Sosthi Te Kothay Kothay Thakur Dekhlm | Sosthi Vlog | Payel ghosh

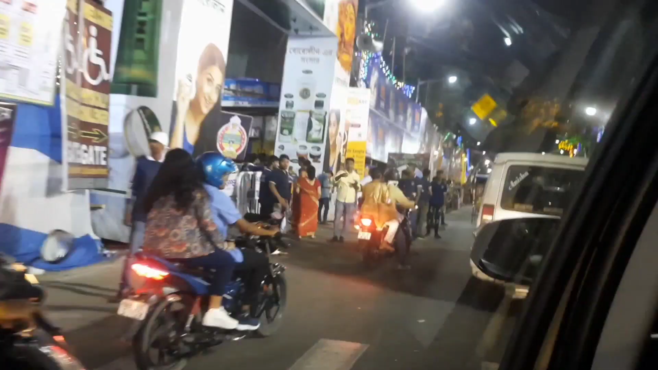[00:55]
আমরা এখন আছি সুরুচি সঙ্গে, প্রচুর লাইন।
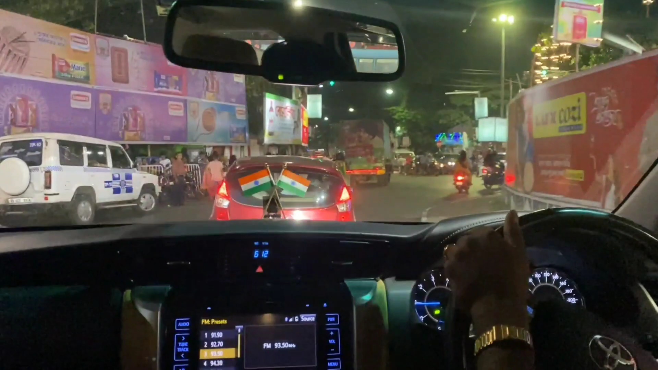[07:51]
এখন এসেছি হচ্ছে অশোকনগর পার্কে, মানে আমাদের বাড়ির সামনের পুজোটাতে লাস্টে।